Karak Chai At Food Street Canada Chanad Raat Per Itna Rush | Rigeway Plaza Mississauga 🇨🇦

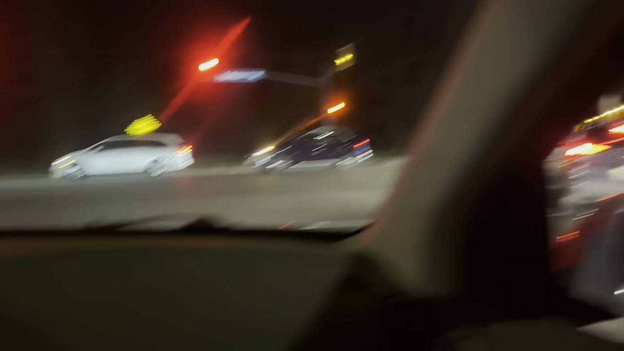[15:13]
क्योंकि अभी तो 10:37 हुए हैं,
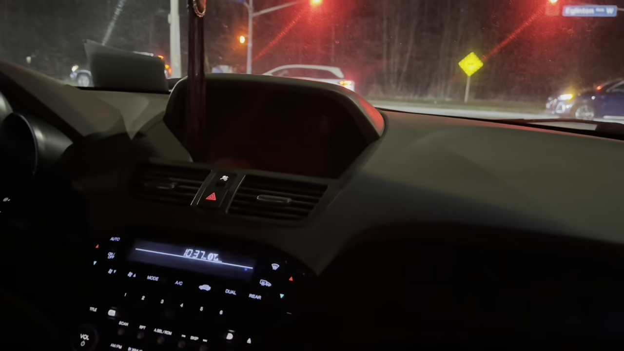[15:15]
हम तो जा रहे हैं लेकिन अभी लोग यहाँ पे सजाद आ रहे हैं, ये सारी लाइन अंदर आने के लिए।